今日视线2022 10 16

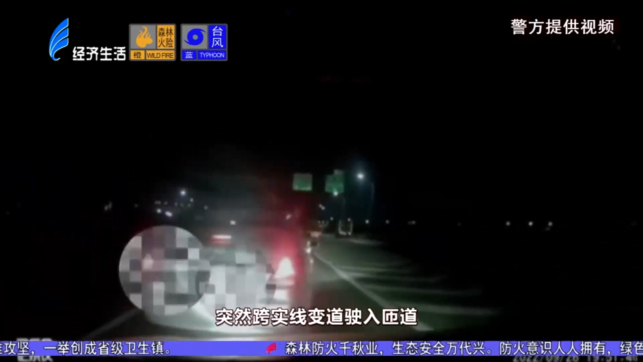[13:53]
同将跨石山边道开入直道，左地嘅形成碰撞事故。交警高速公路大队六当队获悉后，